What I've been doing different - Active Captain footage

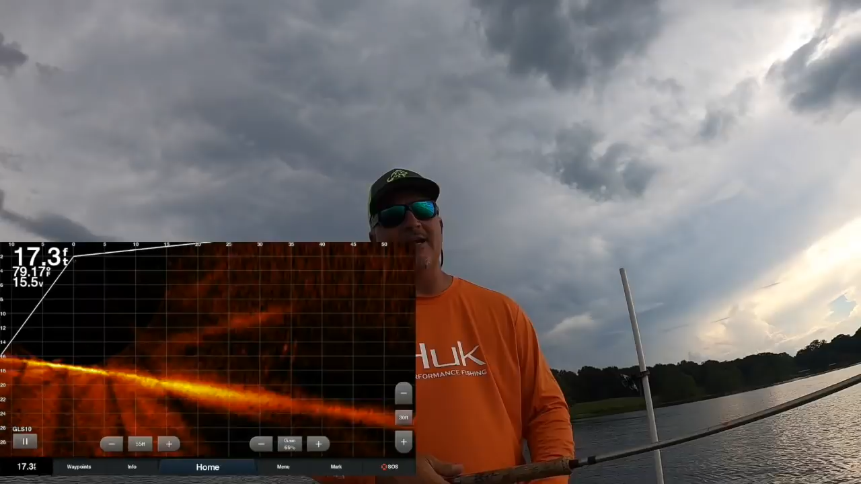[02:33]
On screen: depth 17.3 ft
on cast i always tell people don't sit though at 60 feet out there if you're if you're if your uh target is only 30 there they are look at this i'm running from them oh baby oh my goodness that was a miss from three pound folks you saw it for your first
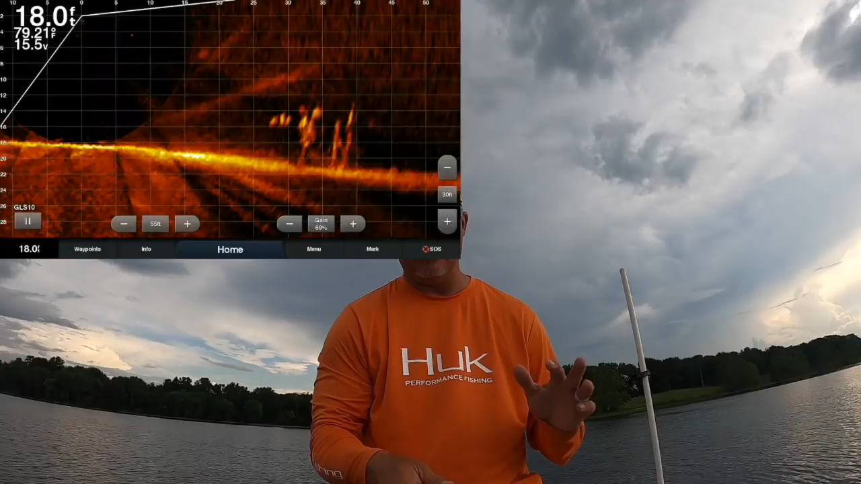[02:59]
there accuracy on throws see how accurate that is that's just time on the water you'll get there here we go they should be pretty active boom there it is oh my goodness
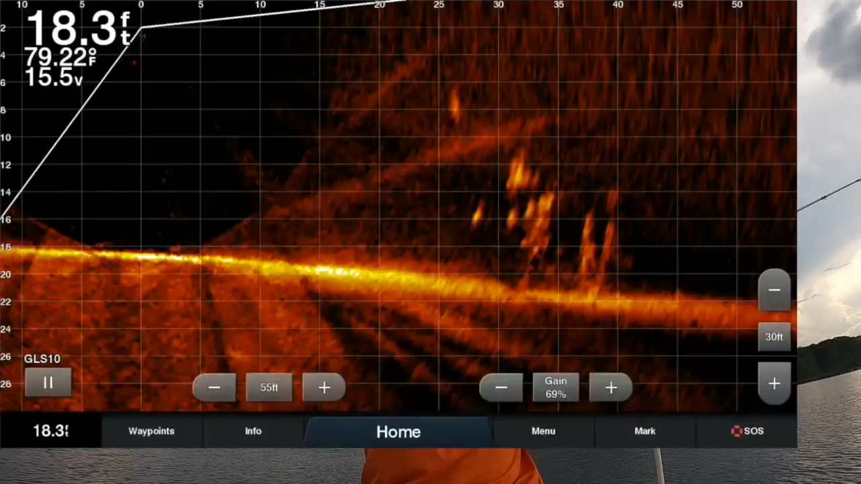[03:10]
On screen: depth 18.3 ft, water 79.22°F
look at that sucker come up into the water cone oh yeah kick a little bit here we go oh yeah it's a good fish it's a good fish that's a good fish that's what i'm talking about that's what i'm talking about fun on the water bam we're letting them go there it is we'll let it go we'll let it go some crucial things i like to talk about braid number one is braid set the hook that is key
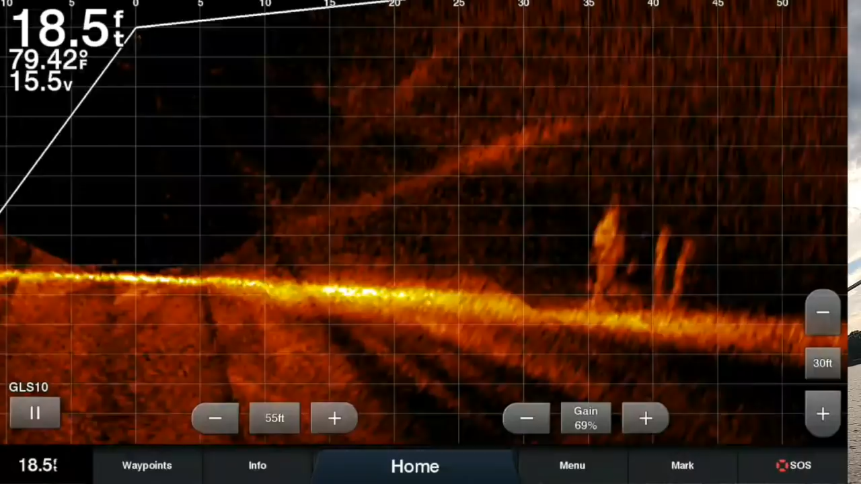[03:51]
On screen: depth 18.5 ft, water 79.42°F
setting the hook and i'm sorry but i just paper lipped whatever they used to talk about setting the hook is more important right now in my opinion you can react to the screen the quickness the feel of it i love it all right there we are falling
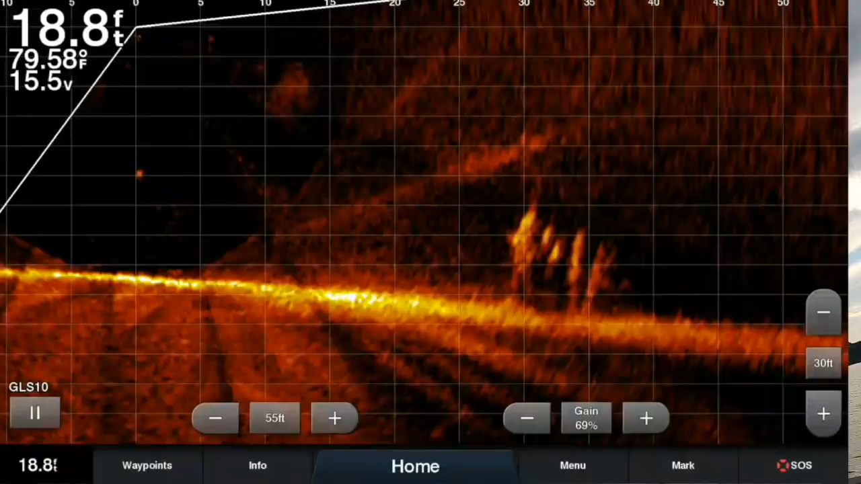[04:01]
On screen: depth 18.8 ft, water 79.58°F
in i hope we still got active captain on right here there they go i draw it away i play with them a little bit make it a race make it a race boom there it is
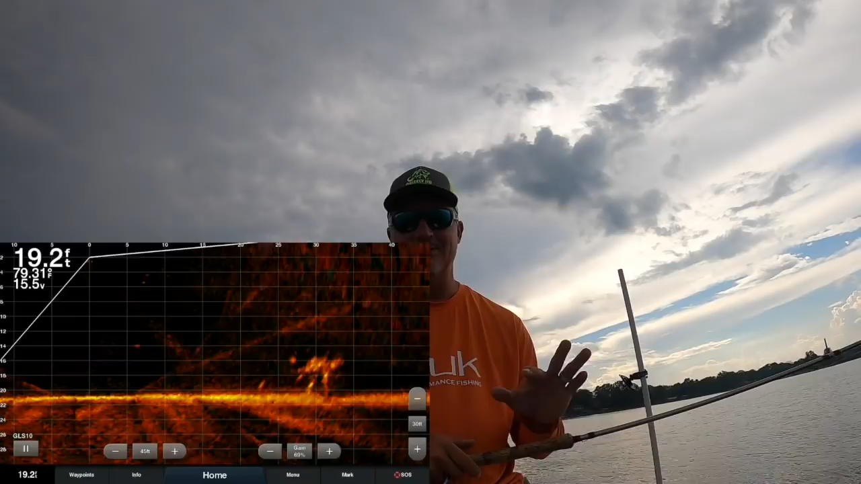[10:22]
On screen: depth 19.2 ft
there it is look at this how many do i got there yeah you know you're thinking what eight so fish the secret folks is this cast to them that's it that's what's been making the biggest difference between what we're doing and what other people are doing is people are getting up on the fish too early on this
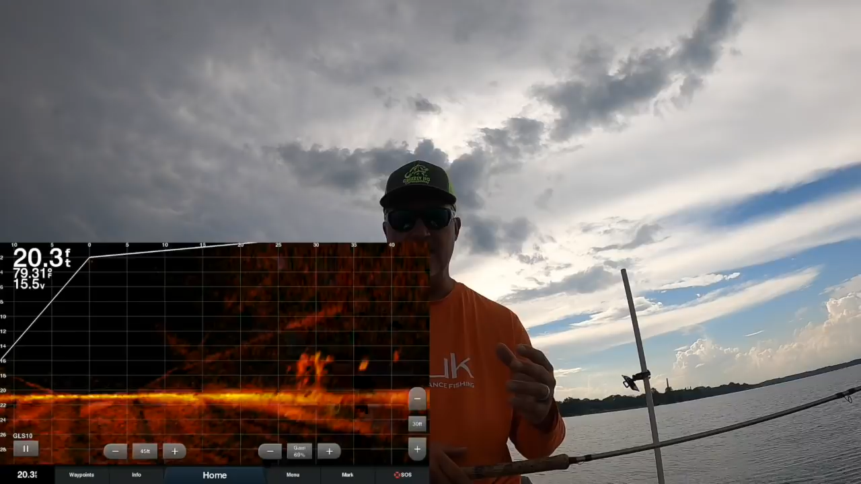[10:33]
On screen: depth 20.3 ft
top tough bite and selling away you need to cast to them and i'm telling you i cast them folks 30 feet every time i never go up on them until i
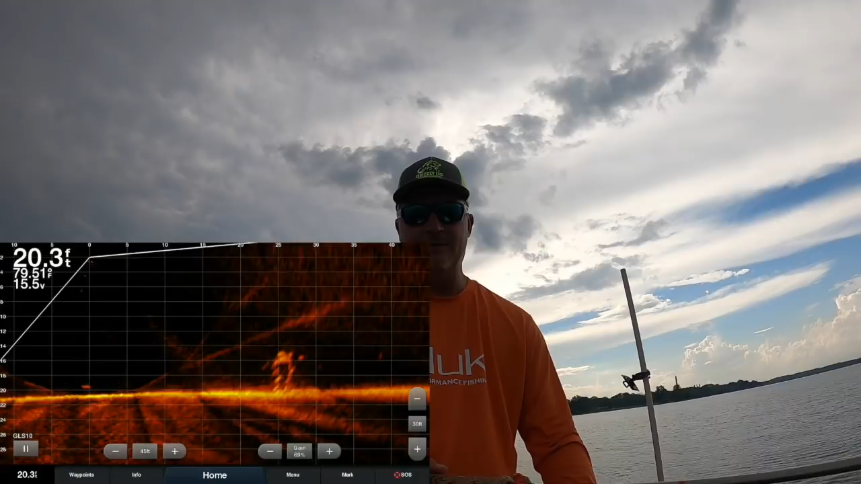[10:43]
On screen: depth 20.3 ft
absolutely have to and and that even even regards to like just pitching it uh it's just the cast that is that is the biggest secret in the world it takes a while to get accurate with it but at the end of the day when you do it's so valuable to be able to stay back and uh and get these fish this way now look
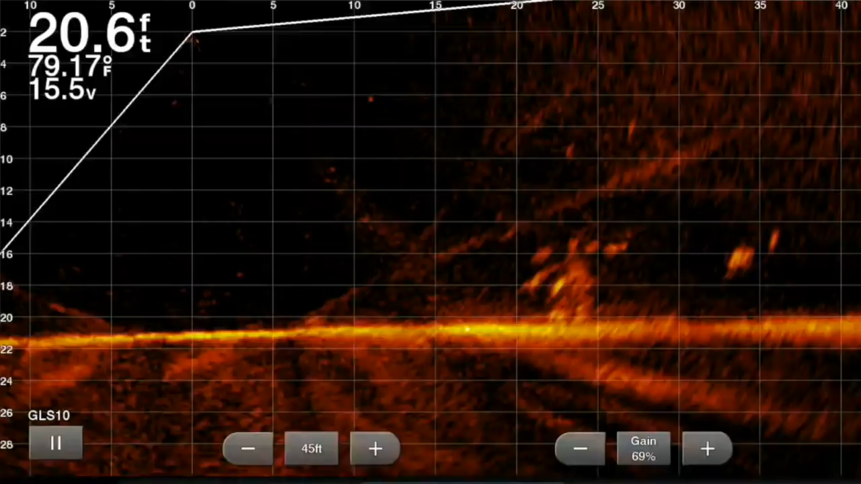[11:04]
On screen: depth 20.6 ft, water 79.17°F
at this guy coming right now you should have that on accurate look at this guy coming right at it there he is never felt it playing the screen and this is a good fish hog and he